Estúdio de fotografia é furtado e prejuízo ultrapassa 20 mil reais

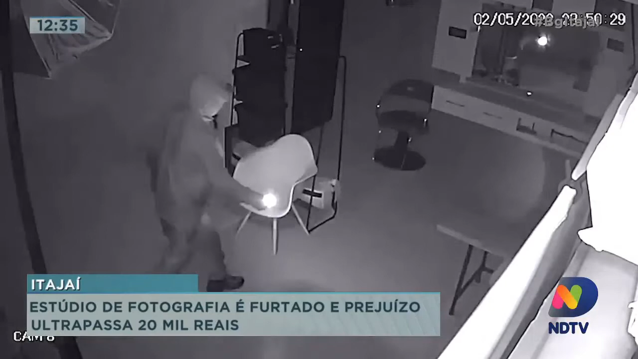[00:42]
Veja só, noite da última segunda-feira, 2 de maio, pós-feriado. O rapaz segura uma lanterna para procurar algum bem de valor.
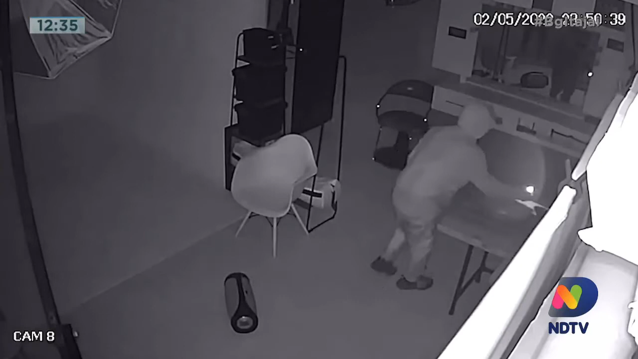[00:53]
A caixa de som é separada, mas ele quer mais. Até que abre a porta do estúdio e vê um animal no outro cômodo.
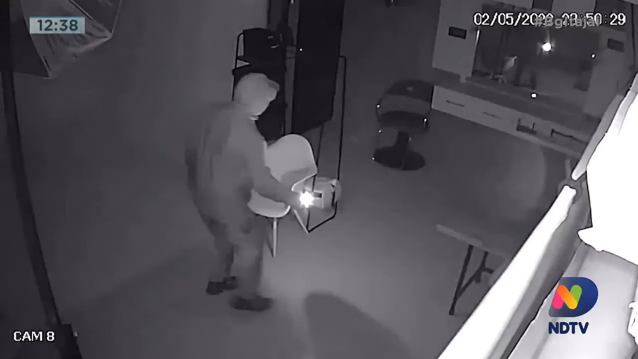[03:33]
mas ainda a essas indagações nós não tivemos resposta. Eles foram, olha lá, o bandido foi, buscou, tranquilo, só não entrou lá porque tinha o cão e aí depois tranquilamente retornou como se fosse a casa dele. E aí levou novamente os equipamentos, 20 mil reais de prejuízo. Se você, pelas vestimentas,